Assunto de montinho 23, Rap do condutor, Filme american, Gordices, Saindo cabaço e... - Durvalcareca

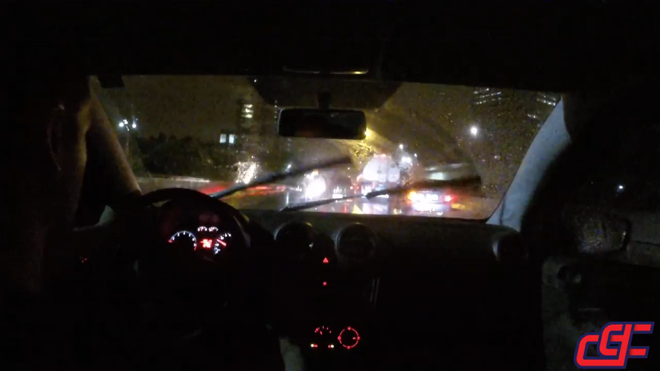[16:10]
Mas que você não precisava pagar tão caro por isso. Então é isso. E aí, galera. O que que está acontecendo aqui também? Porque eu vejo um pequeno ensaio da cegueira aqui. E eu não posso ir pra cá, que é a pista de ônibus, certo? Então, muito bem, tranquilo Então é isso, filhão Como é que tá aí, filho? Tá tudo de ordem? Tranquilo? Together, né? Então, é porque daí eu já continuo esse vídeo no outro Que já vem no de manhã, já vem na noite, já vem no de dia Você entende? Uma coisa totalmente Diferente, vem com a gente Quero ver geral pilar nessa E cabaços, assim